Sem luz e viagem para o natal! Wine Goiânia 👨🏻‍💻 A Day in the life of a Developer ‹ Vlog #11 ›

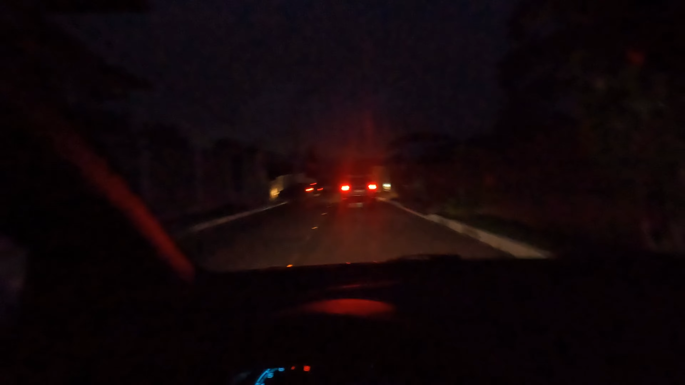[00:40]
Geralmente essa câmera aqui não é muito boa com luz baixa, acho que dá pra ver aí, né?
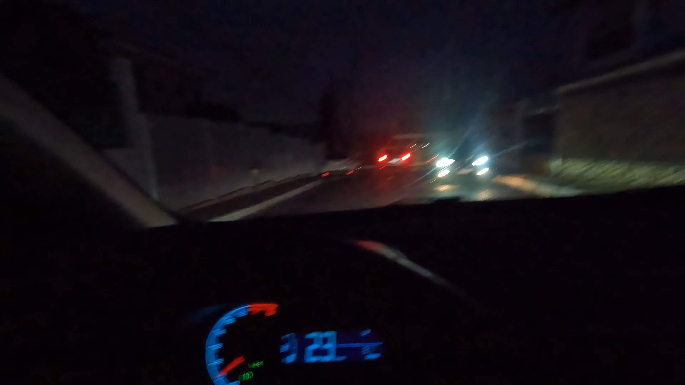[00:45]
Sem luz, estamos sem luz. Mas a câmera tá com 96%.